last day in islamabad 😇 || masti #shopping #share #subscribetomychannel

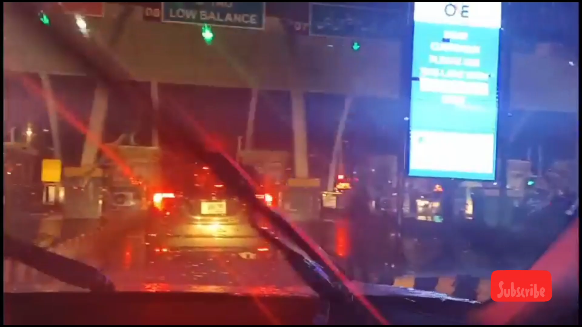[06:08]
نکال کر آپ لوگوں کے لئے اور پریشر اتنا زیادہ تھا کہ گیا اب
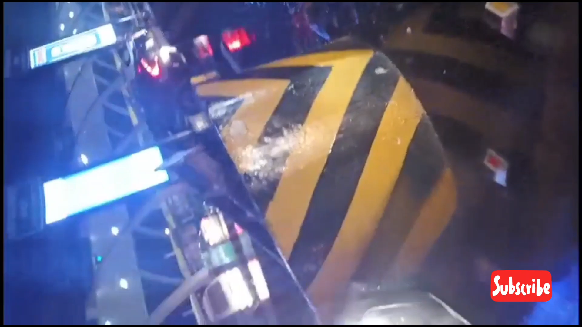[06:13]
گیا موبائل اور تب گیا تو بس یہ دیکھیں بہت تیز بارش ہے پریشر بھی بہت زبردست تھا یہاں مطلب اور اندھیرہ ہوتا ہے
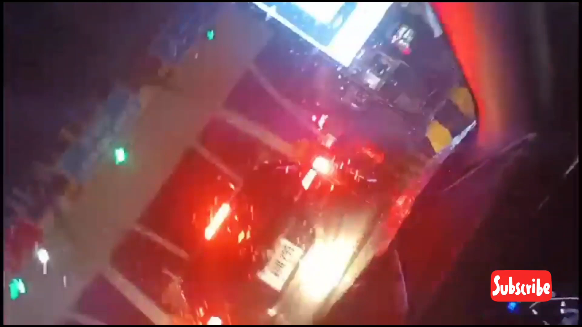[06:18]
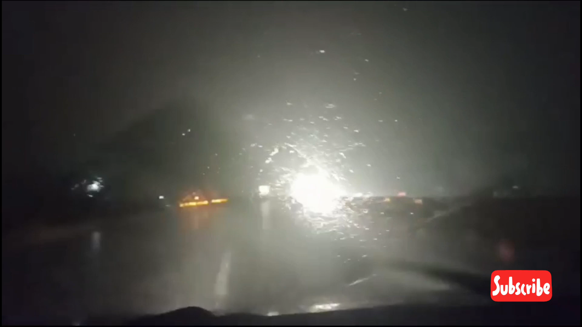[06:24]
درائف کرتے ہیں توری ریفلیکشنز ہوتی ہیں تو پھر بھی الحمدللہ ساتھ خیریت سے ہم آگے بڑھ رہے تھے تو ہمیں جانا تھا مولتان جانا تھا ہمیں اور بس اللہ کے گرم سے ہم ساتھ خیریت سے پہنچ گئے تھے بہت زیادہ تو